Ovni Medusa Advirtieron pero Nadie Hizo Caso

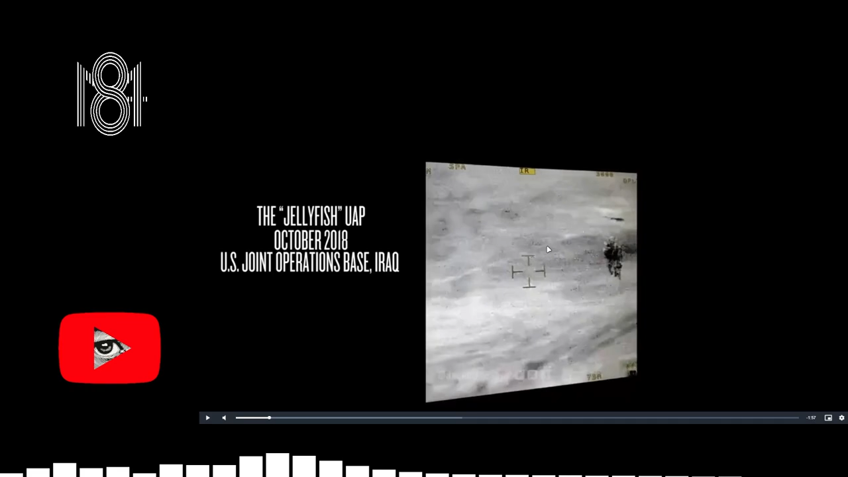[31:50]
Desclasificada el otro día, básicamente. ¿Qué es esto?
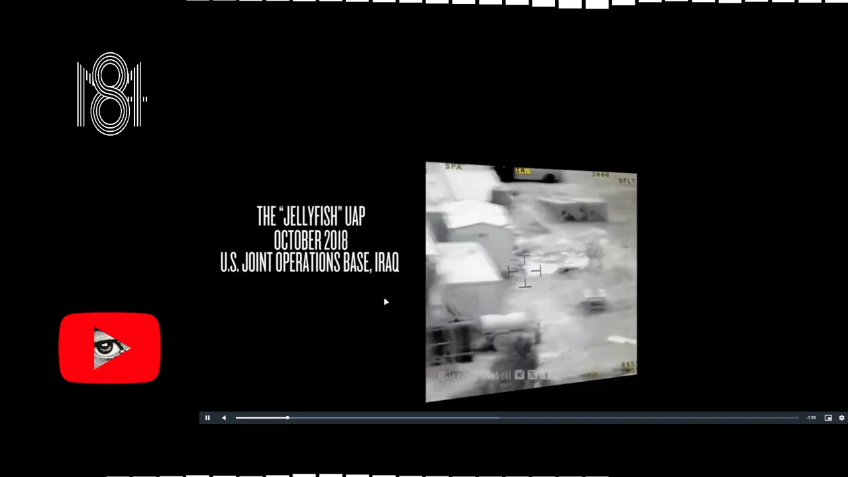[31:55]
¡Wow! Cámara infrarroja, para que no crean que tiene camuflaje.
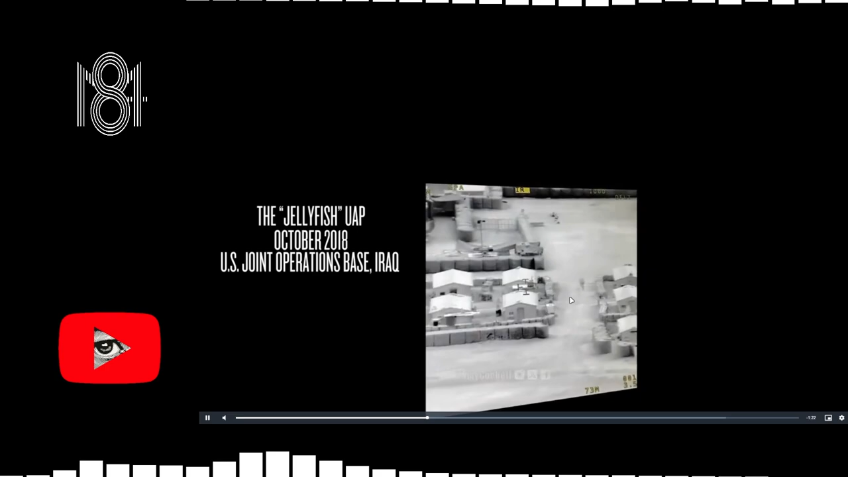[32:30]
Si es de tecnología alienígena, no puede ser que no se den cuenta que los están grabando. Para mí no es tecnología alienígena. Y es tecnología, es un dron.
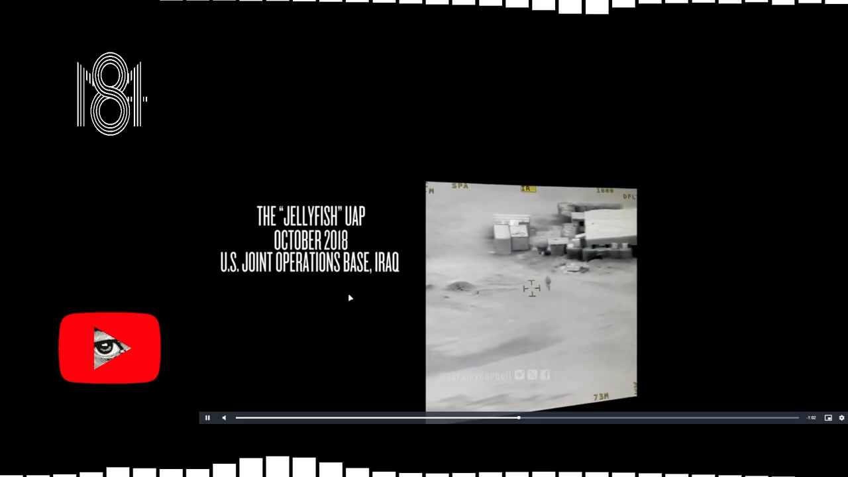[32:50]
No está tampoco muy alto, por lo que se ve. Tiene un vuelo muy fluido. Y hasta podría ser un soldado con un sistema de propulsión. Pero me parece un dron.
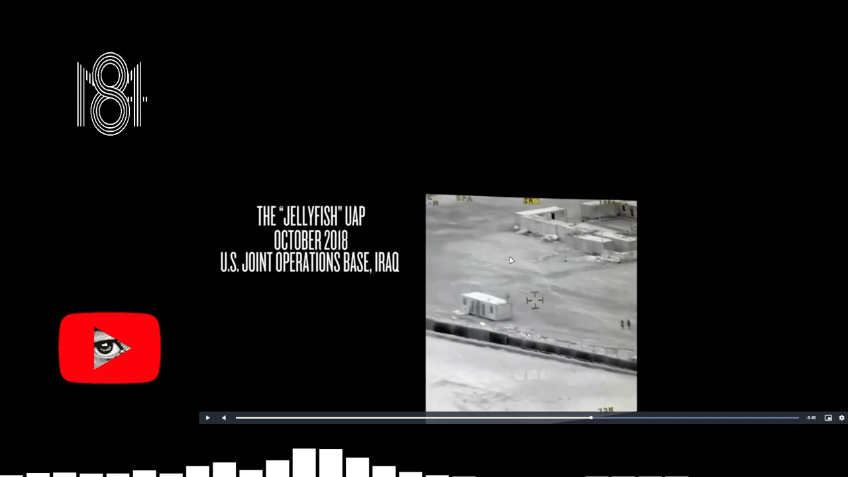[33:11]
Va, no sabemos si está mucho más próximo a este lado que sobre la cabeza. Pero bueno, algo medio extraño a lo que comúnmente uno podría ver.
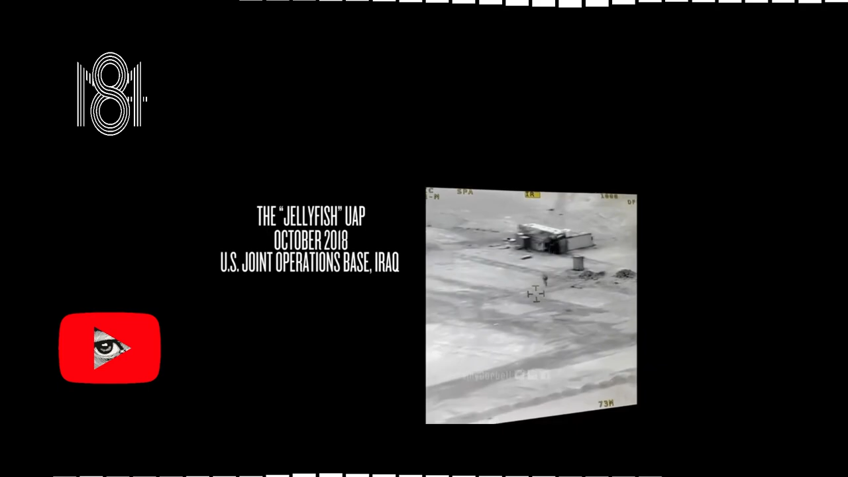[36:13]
O sea, ocupás un espacio en el lugar. Claro, el movimiento de traslación que hace este objeto, podemos tomarlo como...